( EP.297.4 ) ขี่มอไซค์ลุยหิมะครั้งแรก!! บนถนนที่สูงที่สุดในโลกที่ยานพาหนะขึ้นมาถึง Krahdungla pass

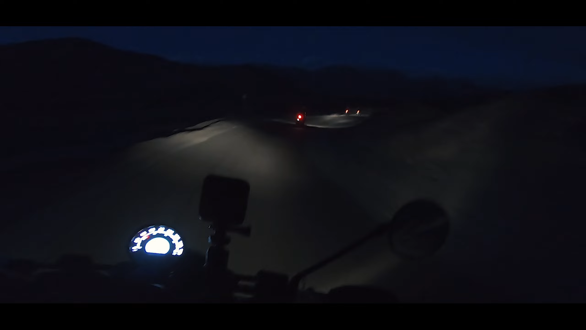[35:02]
ถ้าเข้าไทยนะผมว่าตั้งไฟดีๆนะเดินทางในประเทศไทยนี่สบายเลยนะเนี่ยถึงจะเป็นฮาโลเจนแต่ว่าก็สว่างอยู่นะ